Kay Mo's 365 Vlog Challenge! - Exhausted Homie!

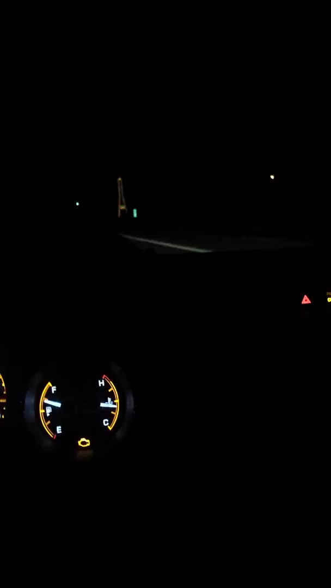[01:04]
Also, speaking of listeners, shout out to, gosh, I'm so sorry, you guys. I forgot your names. So if you're watching this, I totally forgot your names. But I do appreciate the cards and the candy and all that stuff. It really means a lot to me that you guys noticed how much effort we put into these things. And it really made me feel better. So I'm sorry I forgot your names. Just know that I do appreciate you. I'm on my way home. So basically, I'm just going to go to sleep. I know my check engine light is on, so don't stare at that. I'm going to go home and go to sleep.